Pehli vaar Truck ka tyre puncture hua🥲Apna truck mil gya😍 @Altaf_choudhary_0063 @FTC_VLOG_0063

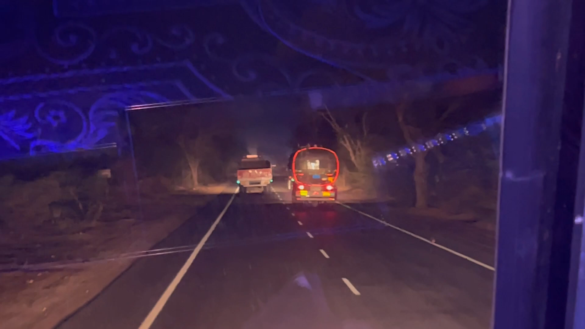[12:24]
अब एक पास कर रहा है, दूसरा भी साथ साथ में पास कर रहा है, ये बस यहीं पे गंदी ड्राइवरी शुरू हो जाती है। तो हमें तो भाई घोड़े वालों से बहुत ज़्यादा डर लग रहा है कि कम से कम यार बच के चले यार। तो ये मैंने सोचा कि चलो शेयर कर दें,
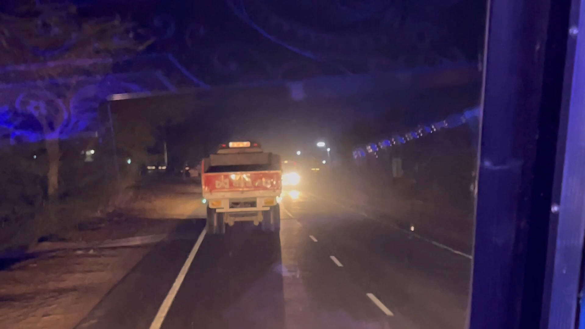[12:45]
क्योंकि अगर आप किसी भी के पीछे चल रहे हो उसमें इतना बैलेंस रखो कि आप कल को वो आगे वाला ब्रेक भी लगाए, आपकी ब्रेक लगने से गाड़ी रुक जाए। और ये सीन है, बाकी और कुछ नहीं रहा, बहुत ही मतलब खतरनाक सीन होने वाला था, खतरनाक वाला।